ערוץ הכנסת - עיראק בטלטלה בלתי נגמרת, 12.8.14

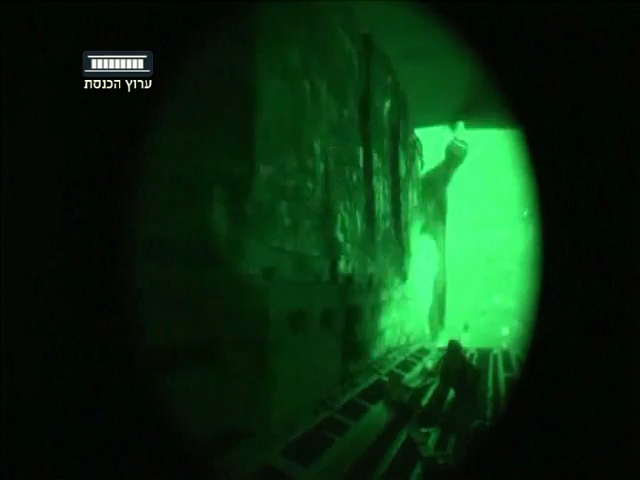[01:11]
במקביל להתקפות האוויריות משליך הצבא האמריקני סיוע הומניטרי לאזרחים העיראקים הנמצאים בשטח ובורחים מיימת דאש
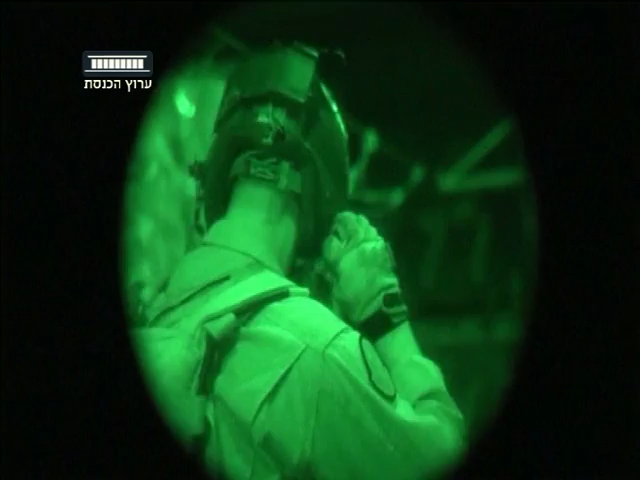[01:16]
ביניהם המיעוט היזידי שכ-500 מבני המון נדבחו ביומיים האחרונים על ידי הטרוריסטים